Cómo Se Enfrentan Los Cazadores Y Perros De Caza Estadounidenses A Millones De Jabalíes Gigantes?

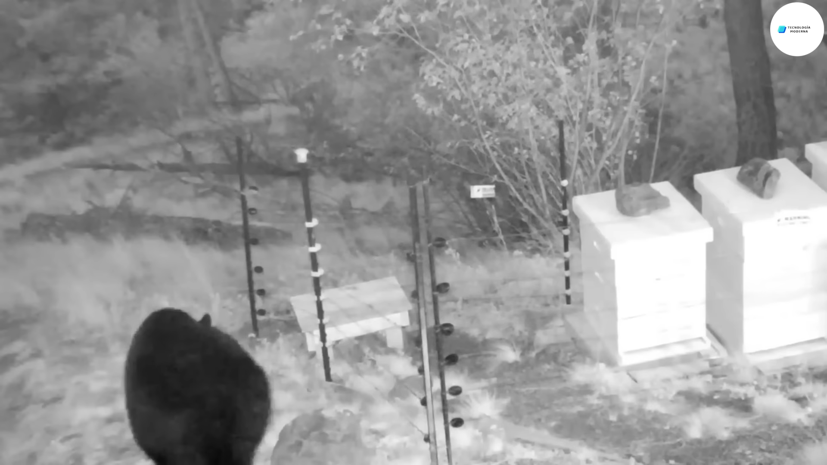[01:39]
Además, los osos también causan grandes daños a los cultivos y a las granjas apícolas,
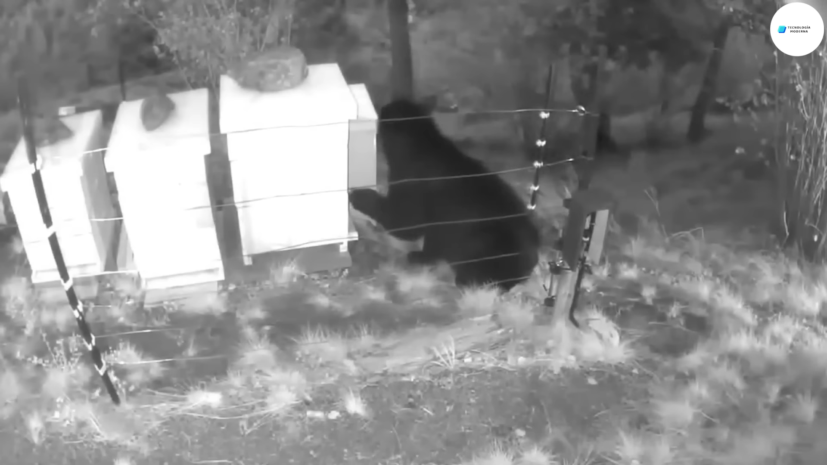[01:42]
provocando una pérdida económica estimada de unos
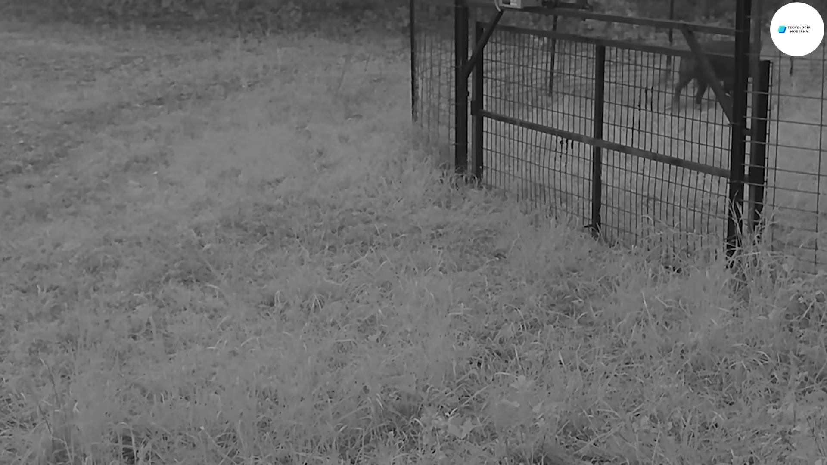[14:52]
El diseño único y el fácil montaje son los puntos fuertes de la trampa, junto con una cámara de monitoreo remoto que ayuda a los cazadores a monitorear
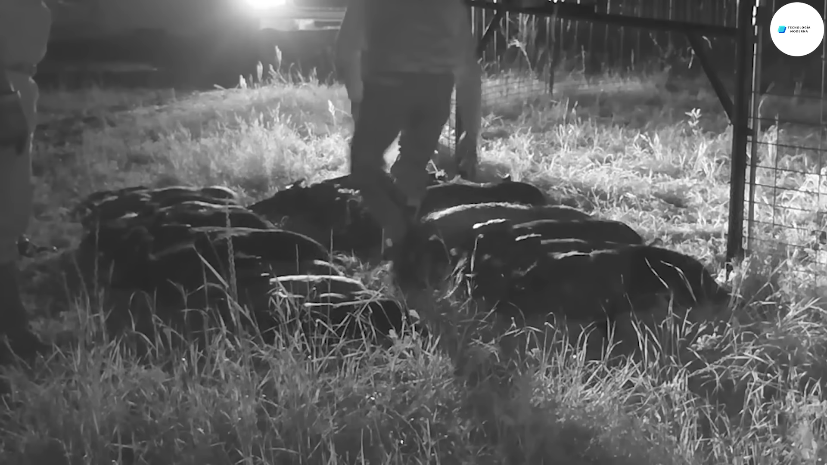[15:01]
fácilmente la trampa y el comportamiento de las manadas de jabalíes, pudiendo así manejarlos rápidamente.
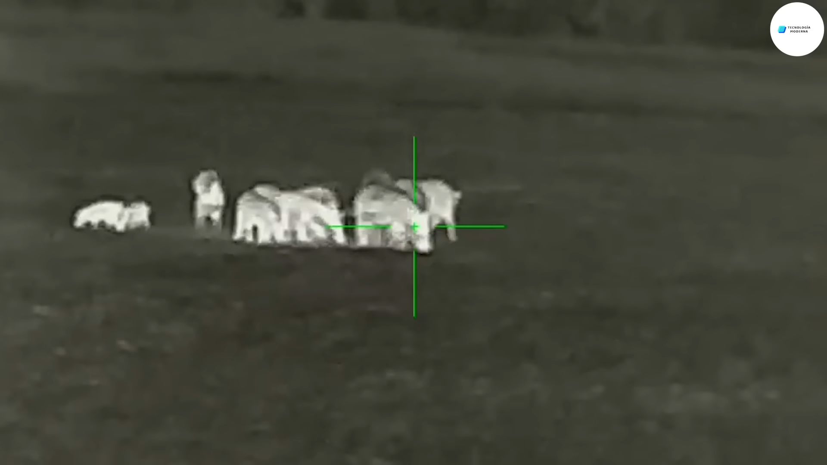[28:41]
La hora de cazar jabalíes, ya sea de día o de noche, tiene sus ventajas y limitaciones.
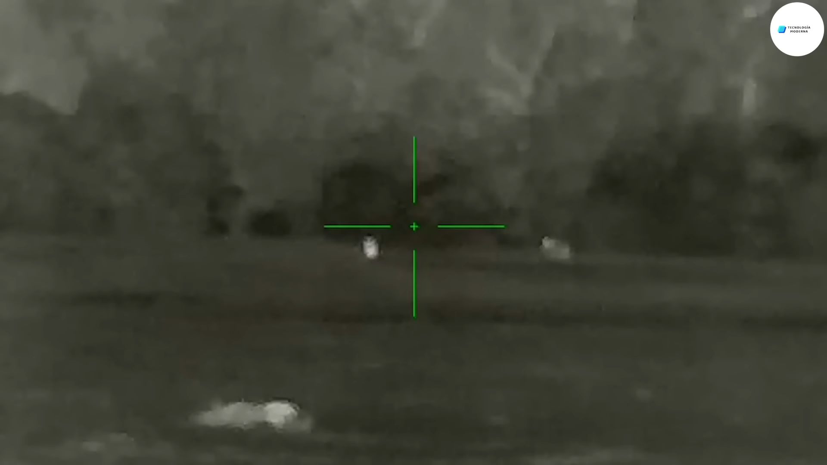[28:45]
La caza nocturna implicará el uso de luces
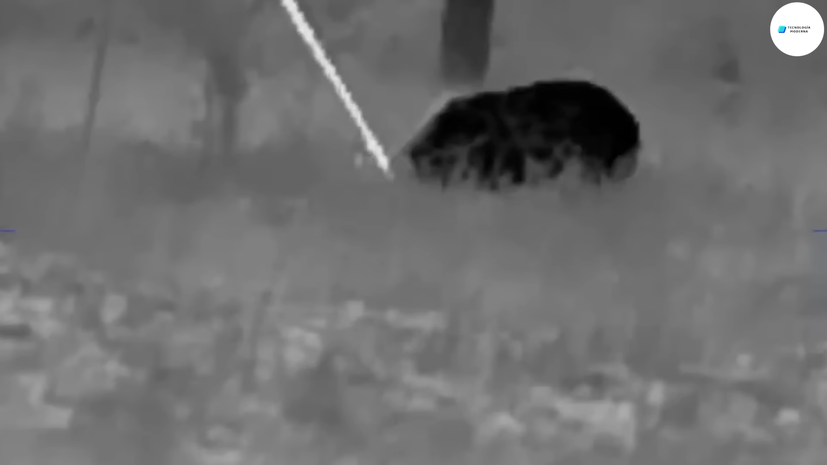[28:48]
infrarrojas o de automóviles para aumentar la visibilidad en condiciones de poca luz.
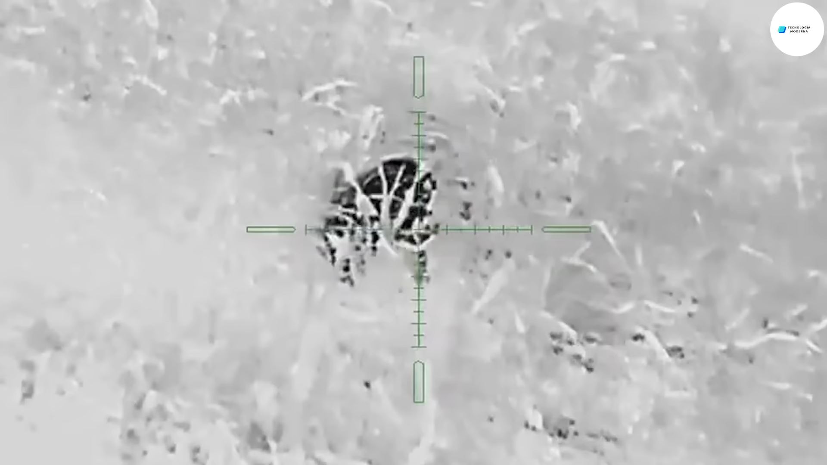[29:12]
En ese momento se sienten más seguros y en menor riesgo y no están en absoluto vigilantes,
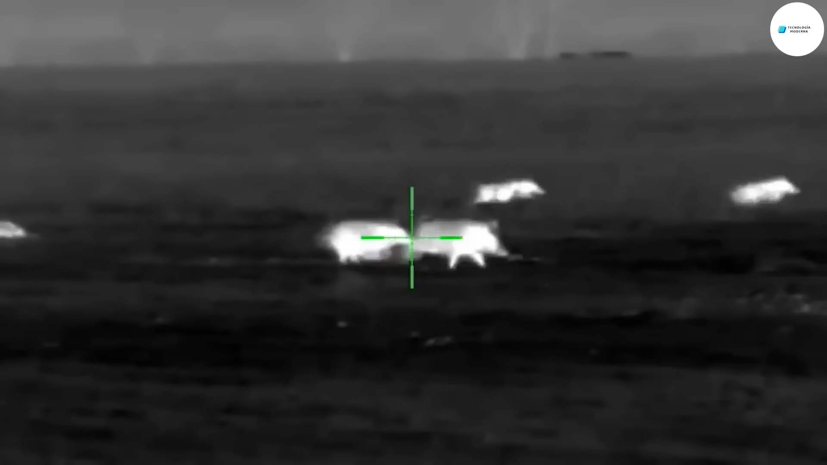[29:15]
lo que hace que sea relativamente fácil para los cazadores
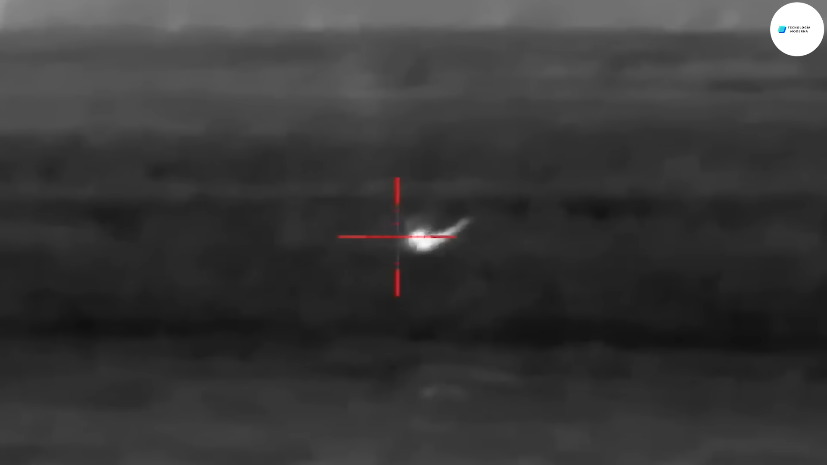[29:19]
encontrarse con manadas de jabalíes moviéndose por los campos durante la noche.
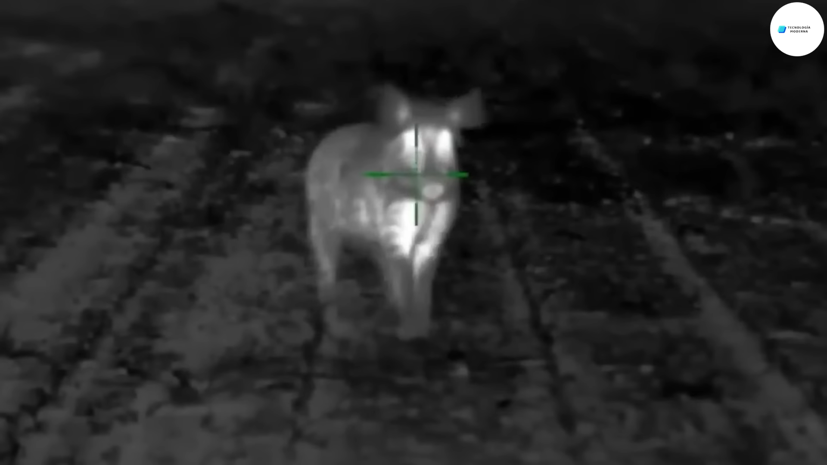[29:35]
El uso de luces infrarrojas o de automóviles ayuda a crear condiciones favorables para la caza en la oscuridad.